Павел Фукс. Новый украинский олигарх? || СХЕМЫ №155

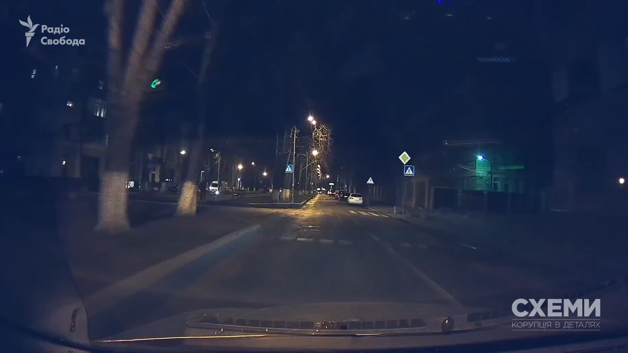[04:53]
5 декабря 2017 года. Улица Институтская. Автомобили, которыми пользуется бизнесмен Павел Фукс, подъезжают к одному из ресторанов. Возле этого ресторана уже стоят автомобили, на которых ездит народный депутат от блока Петра Порошенко Александр Грановский, которого называют неофициальным куратором судебной власти и органов прокуратуры, и машина юриста Виктора Барсука, который сотрудничает с Грановским.